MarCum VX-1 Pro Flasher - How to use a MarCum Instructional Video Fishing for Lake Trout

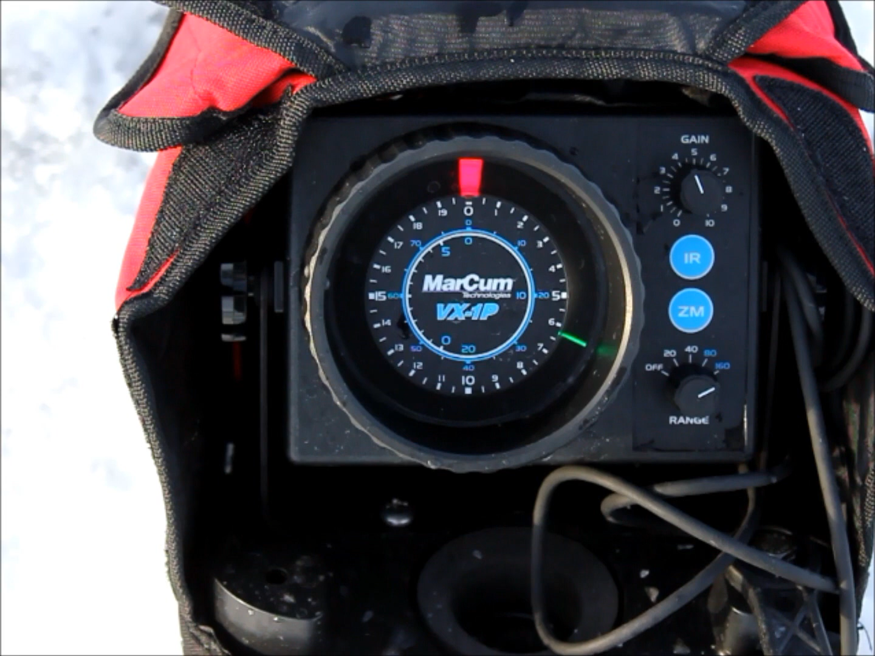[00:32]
Here it comes down from the top.
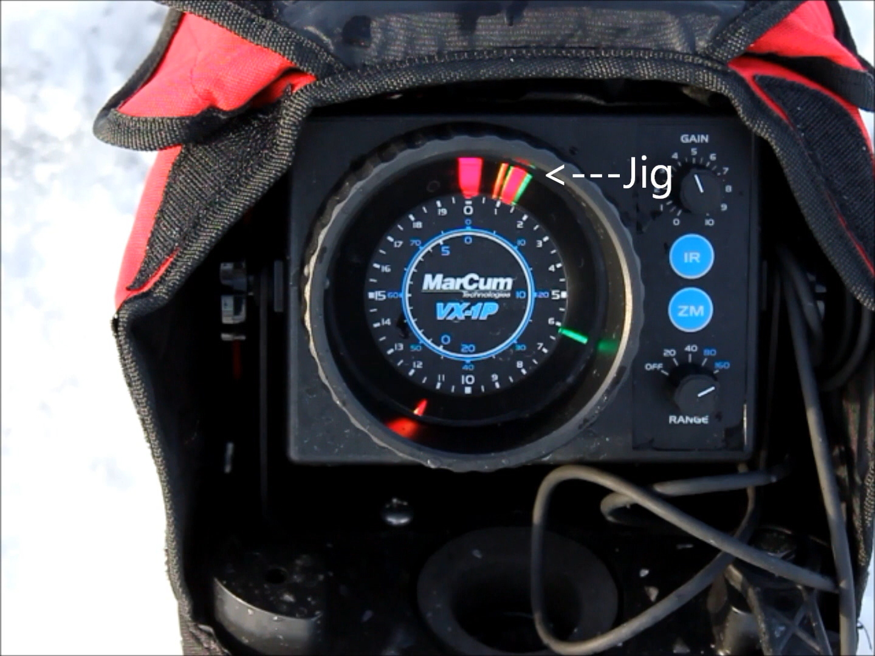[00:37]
The top right hand corner, that red thing coming down right here.
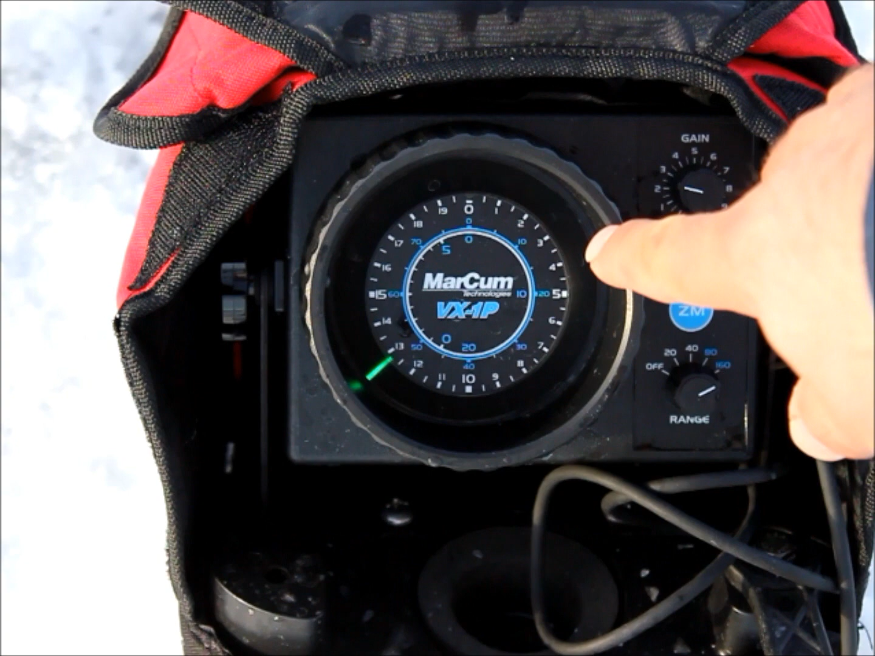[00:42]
That thing falling down there is my jig. Number 5, it's going down. And here's the bottom. This red line, we're probably, let's see, I have it set it on the 160 foot marker.
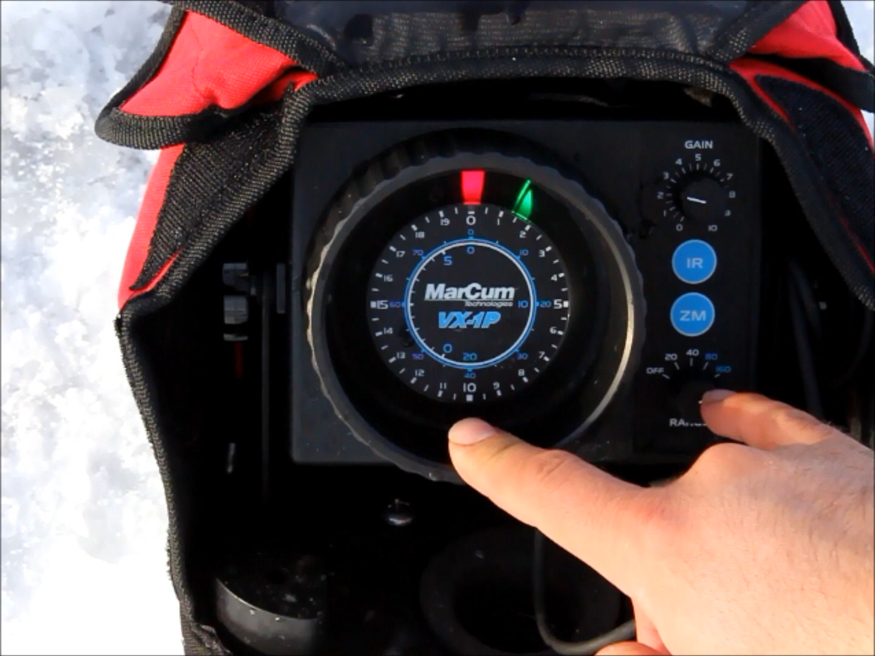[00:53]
And look at that, the bottom is starting to move and turn yellow, which means there's a fish close to the bottom. Right over here, see it's turning green.
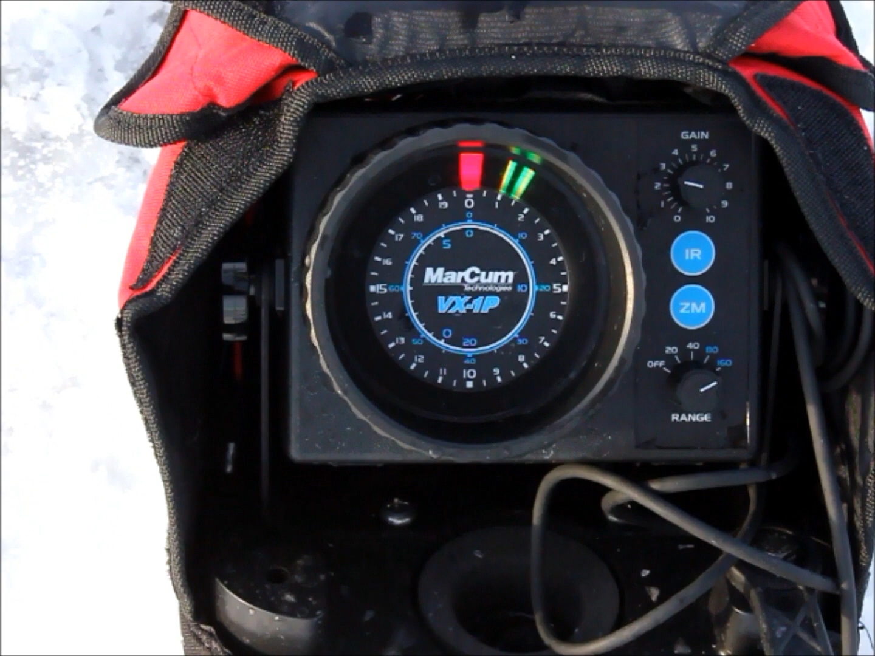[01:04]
It's probably maybe seeing my hook come down. Let's start to gain a little bit.
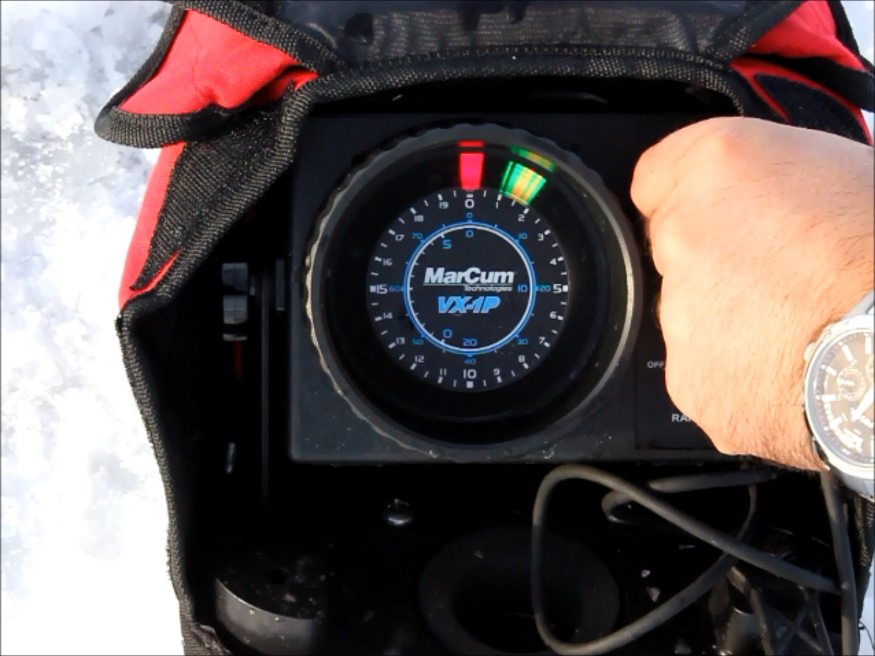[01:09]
So you see now there's a fish coming off the bottom right there.
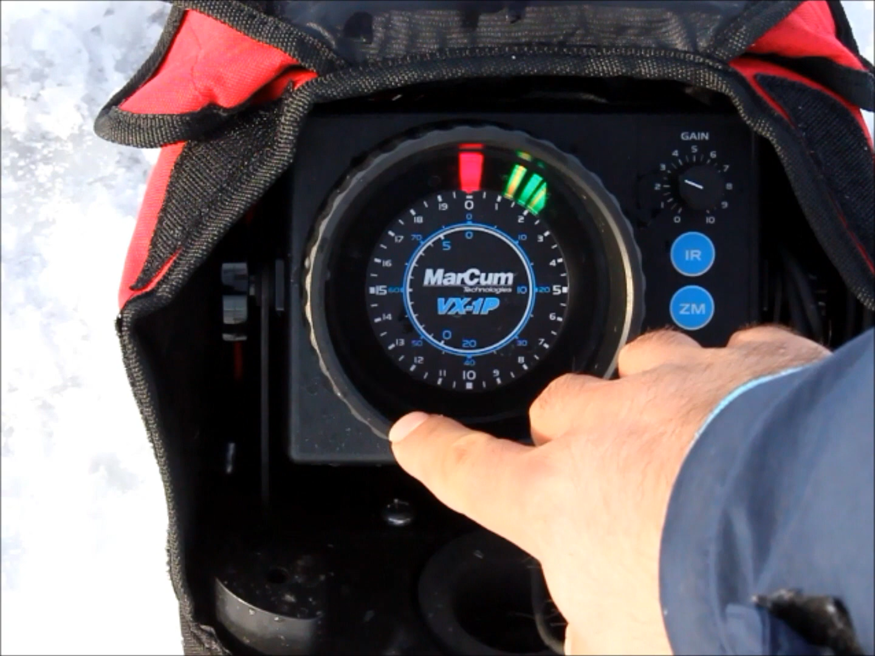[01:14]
That little red line is going up. There's a fish coming off the bottom. What you can do is, if you're at the zoom feature, what's on the left hand side of the screen is the bottom 5 feet. Now, lift off the bottom, you should see me.
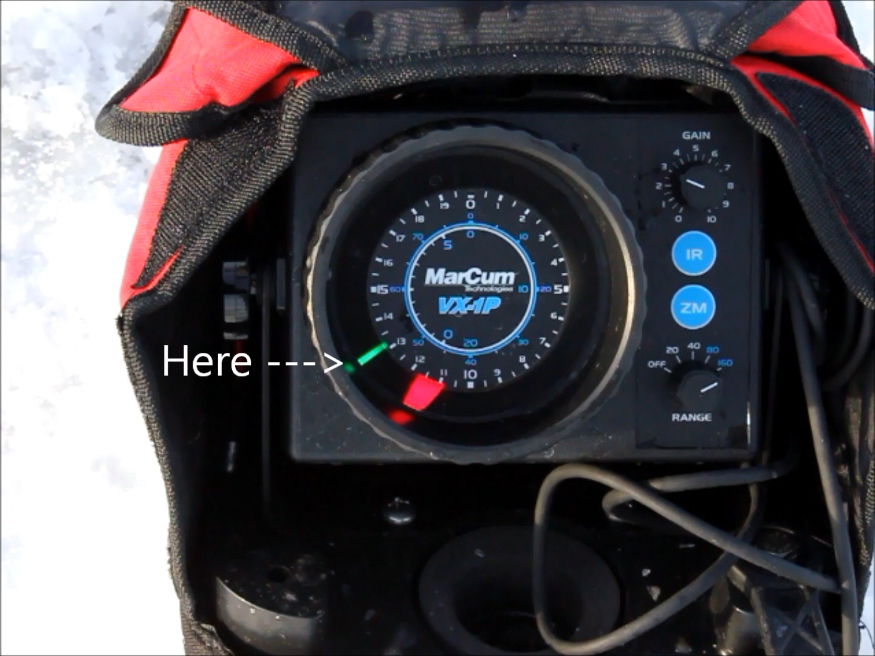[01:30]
And there's me, that green line right there. And if I bump up the gain, then it should say it's right hand side of your screen is going to still show you the bottom to the top.
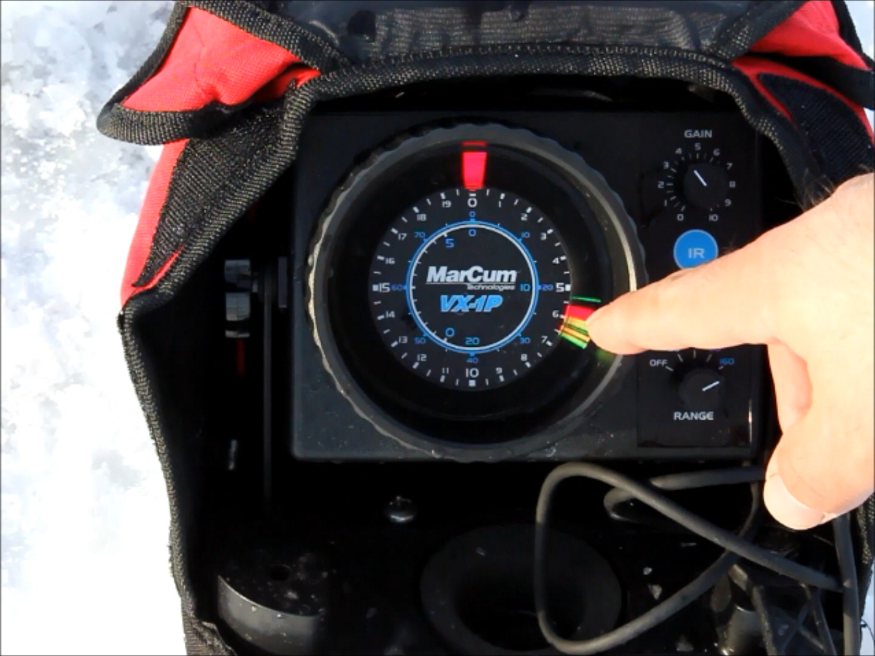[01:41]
Uh, the bottom with my jig just above that little line there that you can probably see going up. So if you look, watch both sides, the jig will rise on both sides.
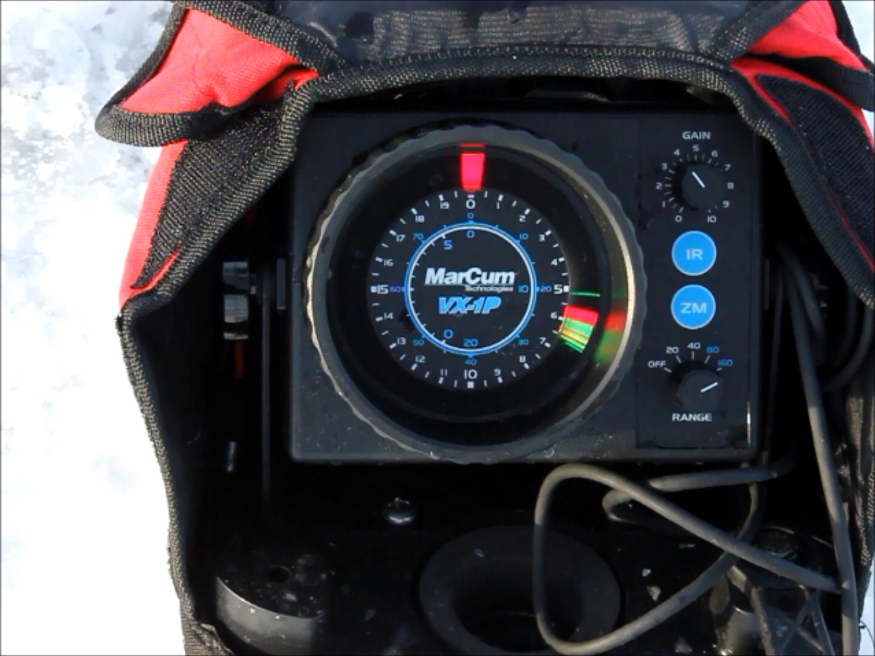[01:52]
But then once I get above 5 feet, it will disappear on one side and it'll still be there on the other side.
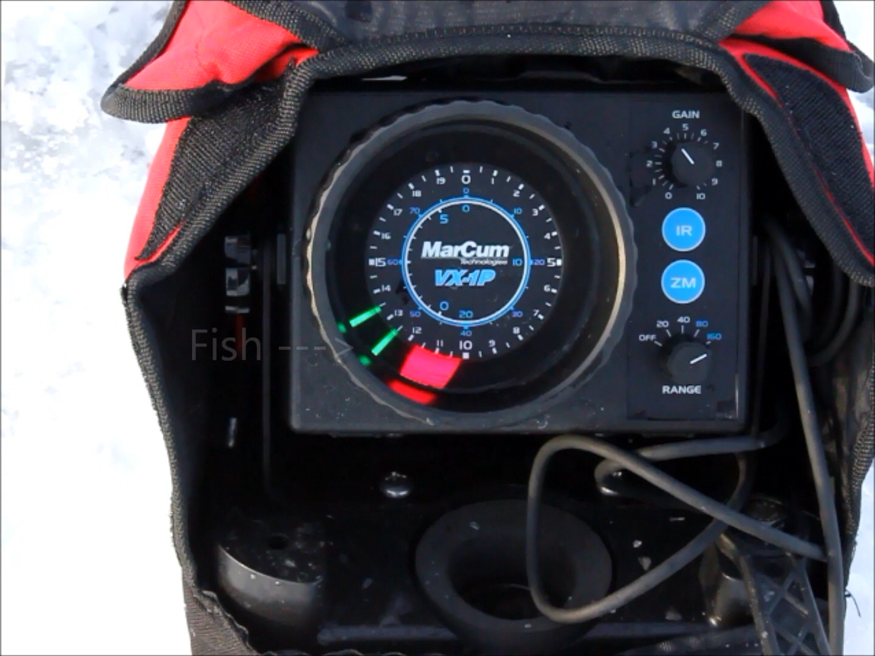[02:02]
Oh, here comes the fish up off the bottom to meet my jig. You see the fish there at the bottom? My jig is falling into the screen. There's two down there who just coalesced into one mark.
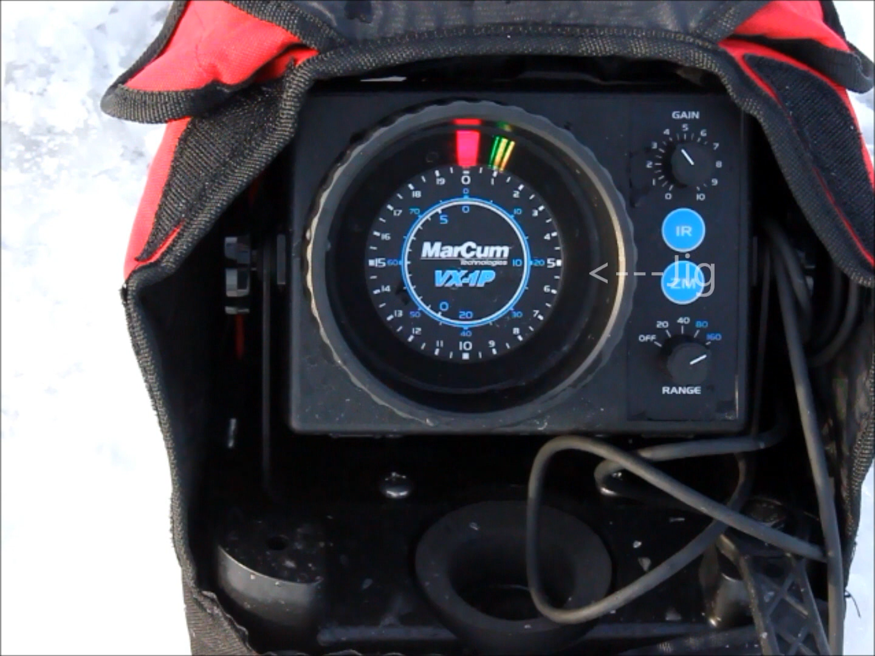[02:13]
If I, uh, just drop it down to them here and see what happens.
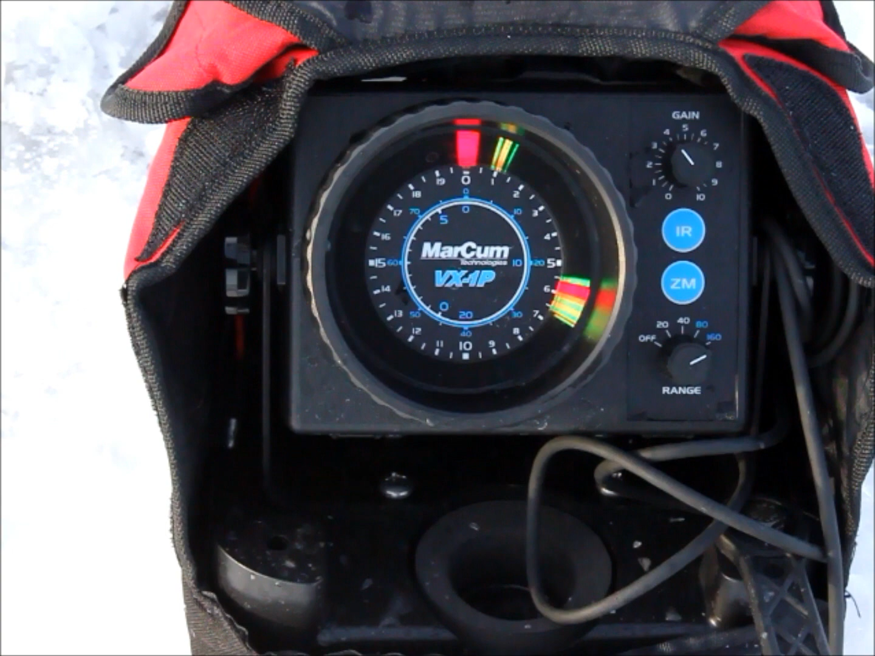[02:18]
No fish on the bottom. Oh, there's one.
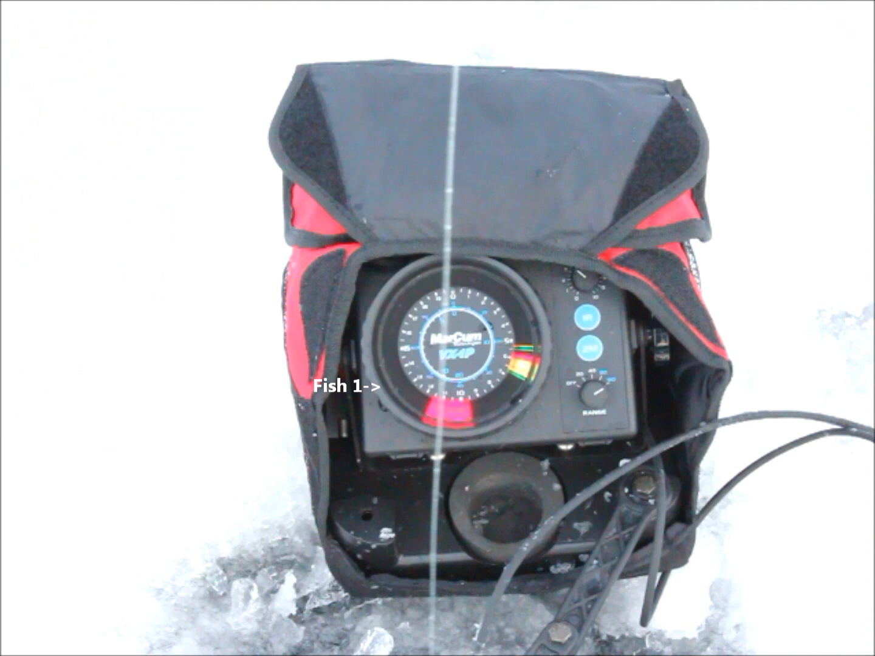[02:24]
So you see it following my hook up there along the left side. There's another one coming up off the bottom.
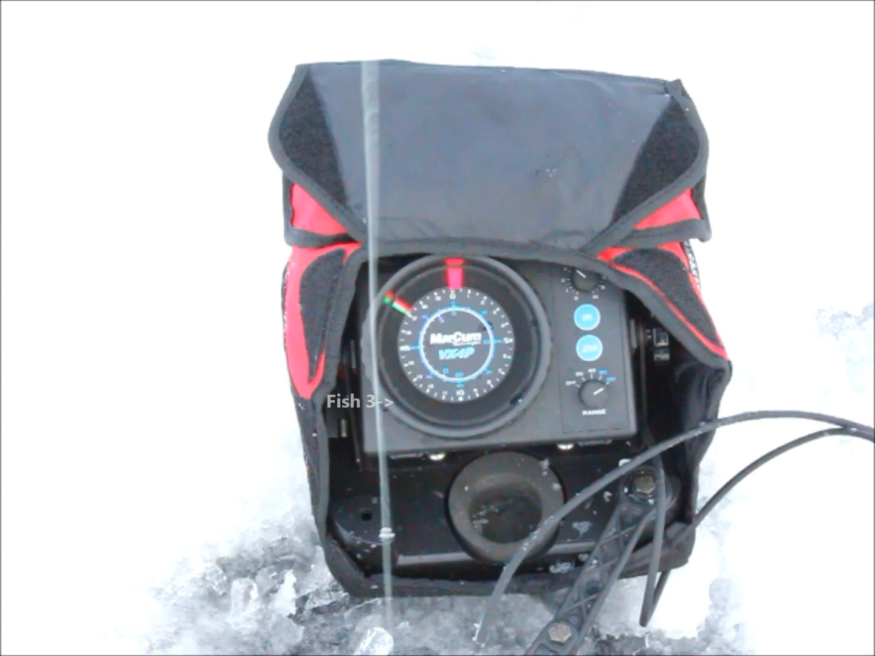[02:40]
Let's see if we can tice a bite here. Here comes one really fast. Ooh, came really fast at it there. There's a bunch chasing it up. There's a bunch chasing it up.
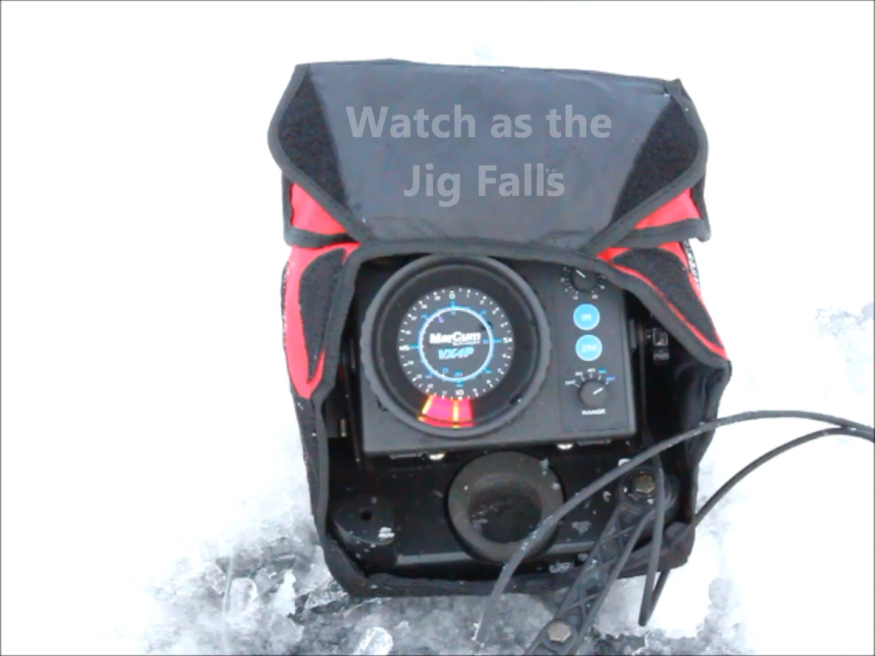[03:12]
And there's another one coming up. There's another one coming up. Oh, I got one. I got him. You see my hook stopped and, uh, what happened there? I saw the line. My hook was supposed to be dropping down. But, um, I felt that the line stopped.